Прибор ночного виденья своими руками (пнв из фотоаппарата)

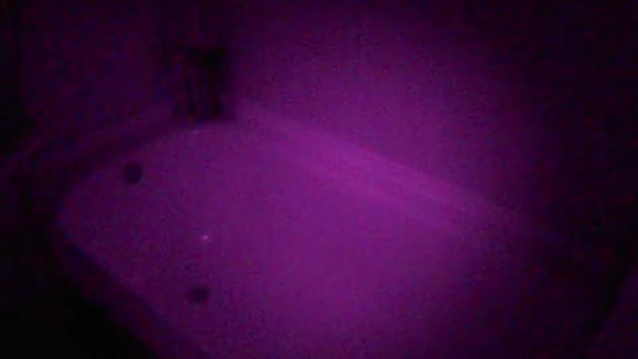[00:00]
Что вообще такое прибор ночного видения?
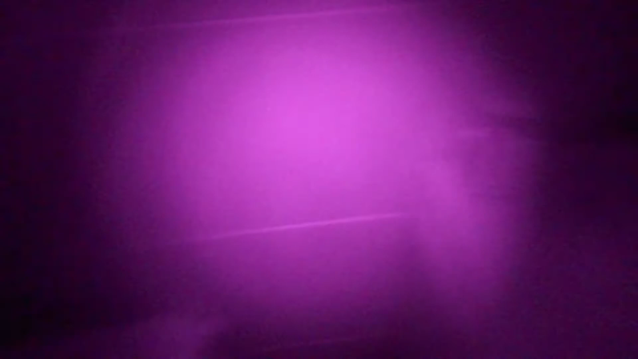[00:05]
Это такой аппарат, который сделан по типу видеокамеры, который способен улавливать инфракрасное излучение, которое невидимо для человеческого глаза.
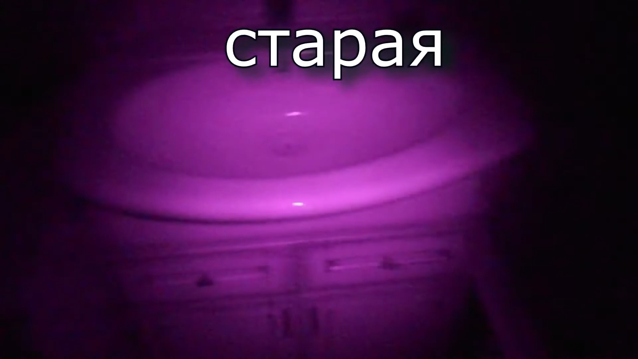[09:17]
Думаю, что на второй, который я уже делал на видео. Почему? Скорее всего, она просто более новая модель.
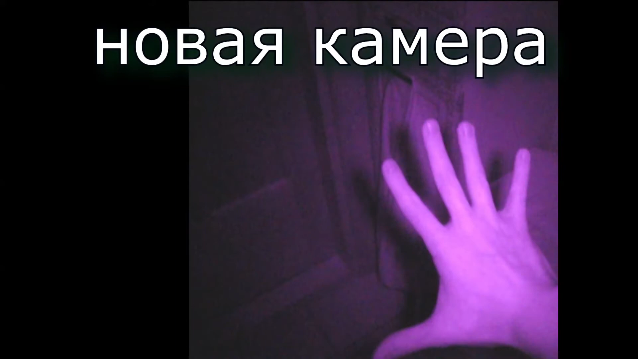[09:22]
Автофокус у нее работает чуть по-другому. И стоит автоматическое выставление экспозиции.
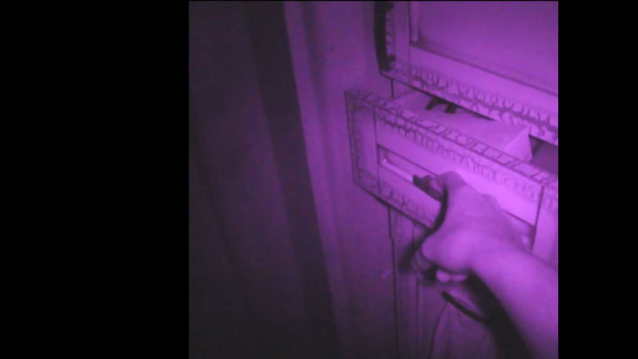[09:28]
Скорее всего, из-за этого. Если вы решите настраивать все вручную, то вам стоит проверить фильтры. Может быть, вам будет лучше видно в черно-белом фильтре.